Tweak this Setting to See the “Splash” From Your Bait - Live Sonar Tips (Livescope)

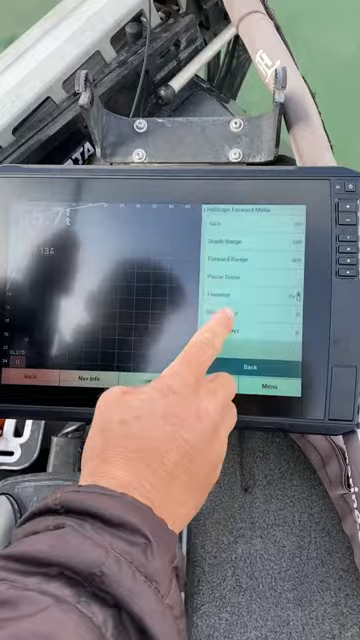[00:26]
It's going to be under sonar setup. From there, installation. And the thing that's really important is the installation depth.
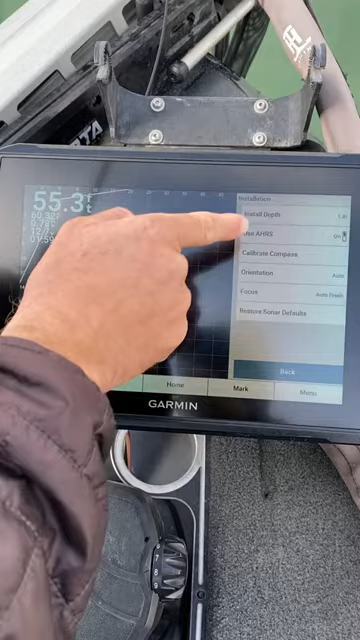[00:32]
And what this is, is the depth between the water line to the top of your live scope transducer.
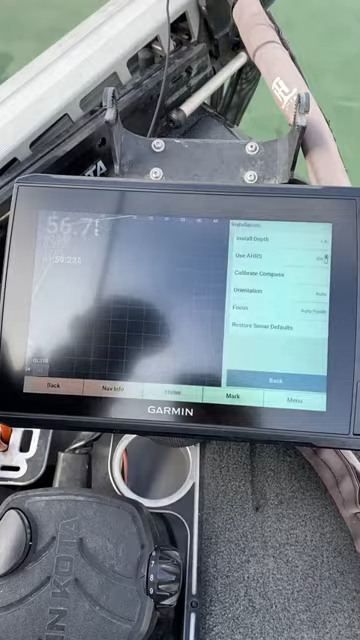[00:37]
So you'll see here where I've got mine set is 1.8.
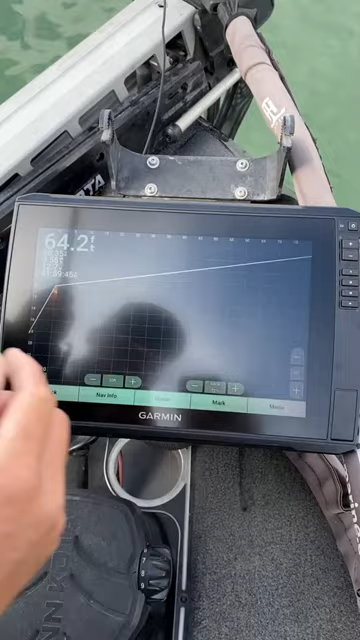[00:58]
Your live scope transducer has 135 degree range. So you can see this line right here.
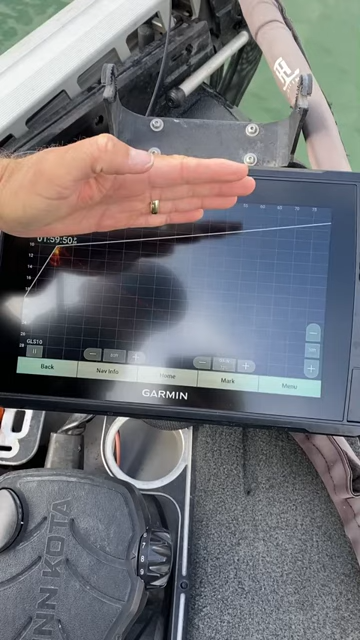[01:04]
This is the top of what your transducer is capable of. Now obviously your transducer is really far up here.
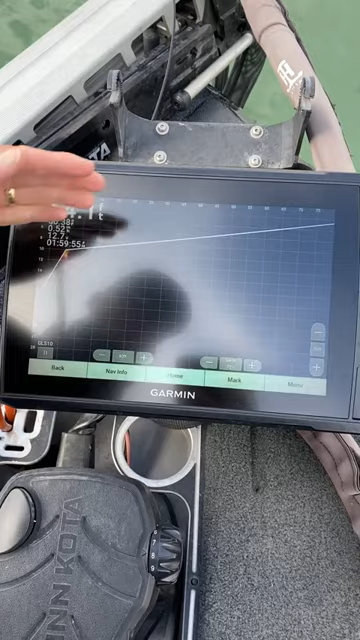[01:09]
But by adjusting it, you're able to see what's up on the surface a lot better.
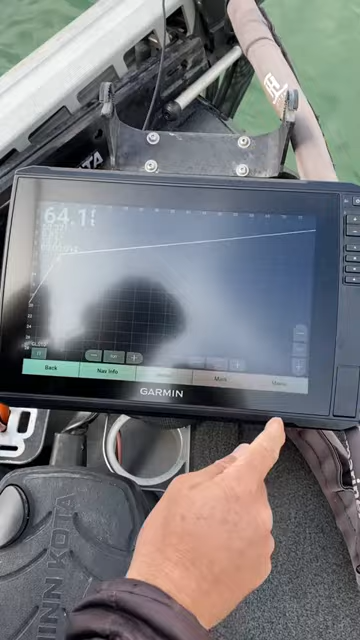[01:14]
So let's come back in here and adjust that and add it put in there correctly.
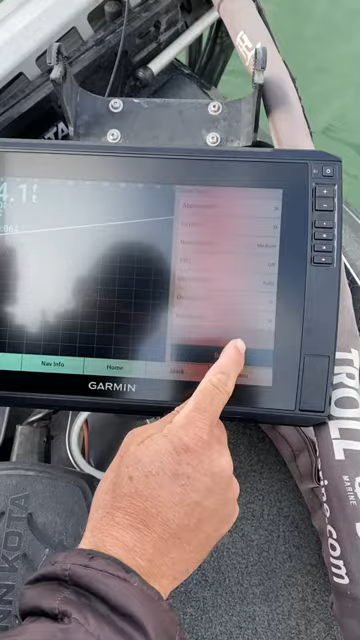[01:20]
Sonar setup, installation, install depth.
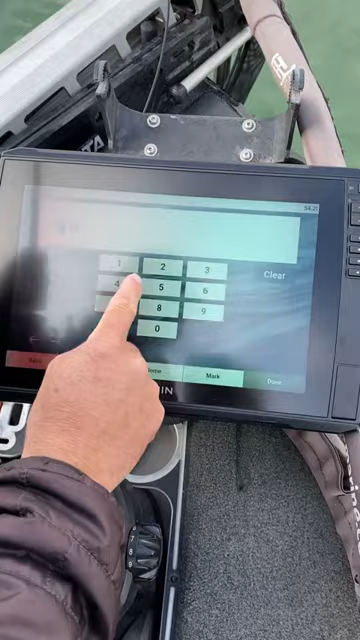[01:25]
And for mine, I'm going to go 1.8 feet.
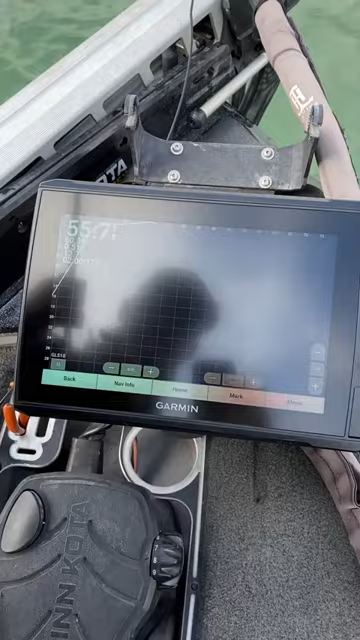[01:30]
Now you can see where that is adjusted. By doing this, you're going to be able to pick up what's out here in front of the boat.
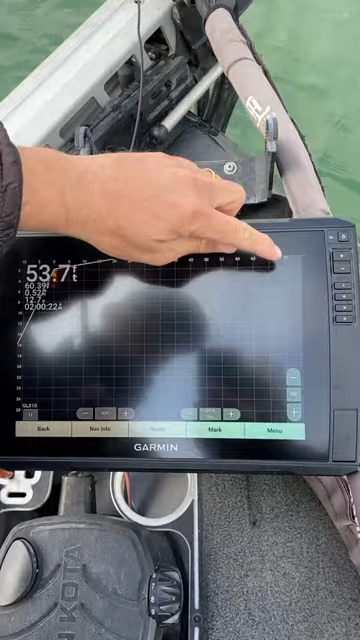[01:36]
You can see my range is set to 80 feet right now.
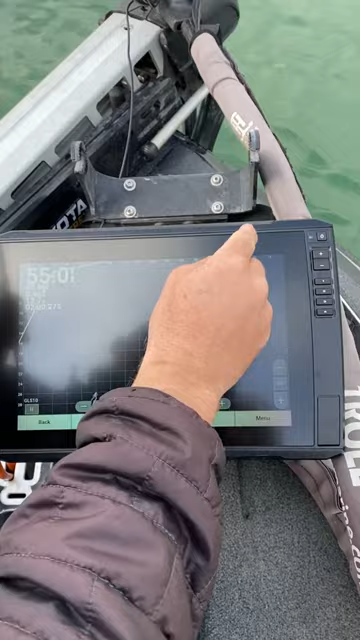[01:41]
And when I make those casts, you're going to be able to see that splash of your bait hitting the water, which is going to make it easier to be able to tell where your bait is.
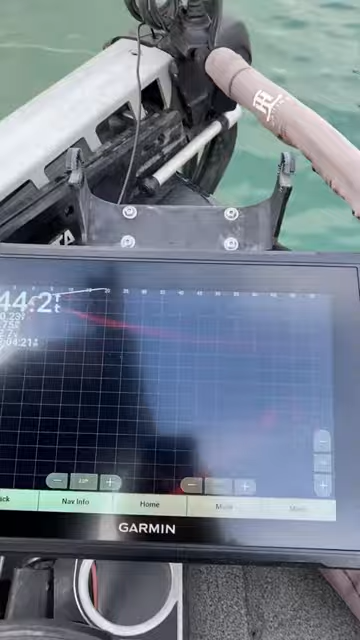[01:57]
You guys can see right there how it splashed and then you can watch the drop shot descending there
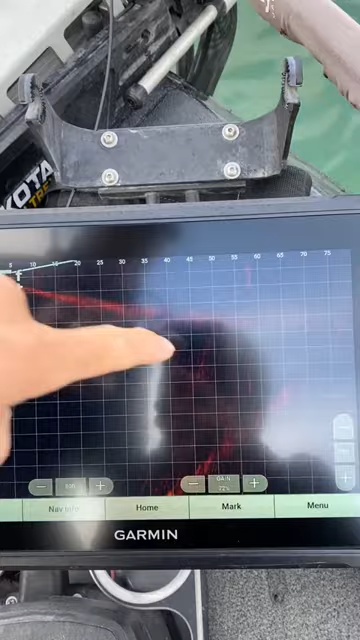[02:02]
coming back up the screen. That's what it looks like.
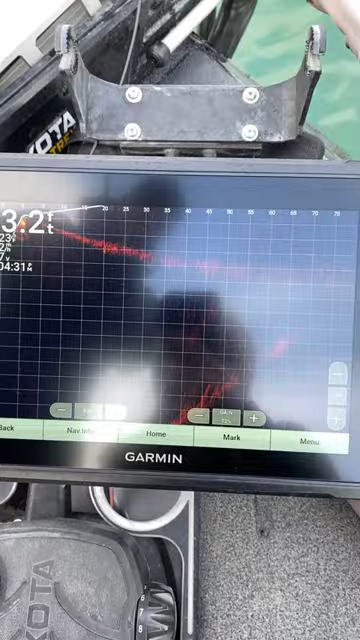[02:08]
So I'm also going to do this with an A-Rig and being that an A-Rig is such a massive bait, it's much, much easier to see. But I want to show you even with a drop shot, you can pick it up. I'm going to fire the screen way out there.
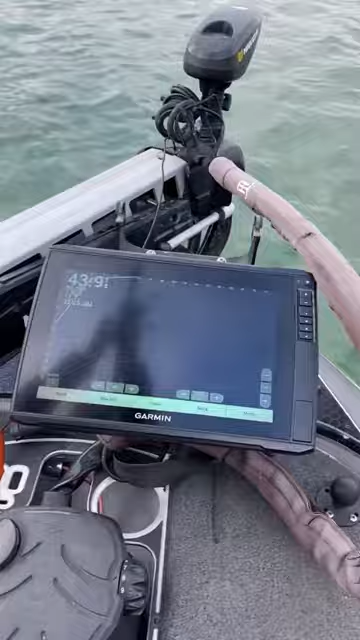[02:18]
And you can see my A-Rig splash right there and you can see it coming back to the boat.
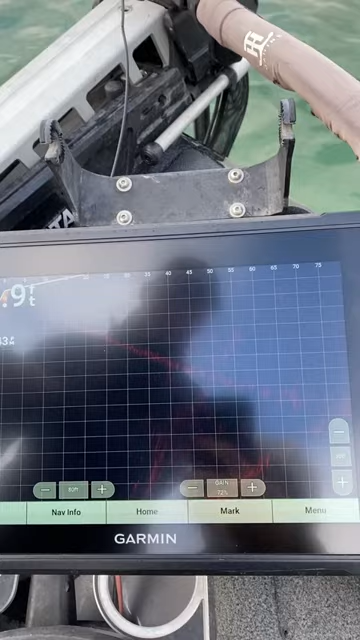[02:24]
So next time you're on the water, try adjusting this setting with your LiveScope and see the difference it makes and being able to see that initial splash to help you track your bait back to the boat.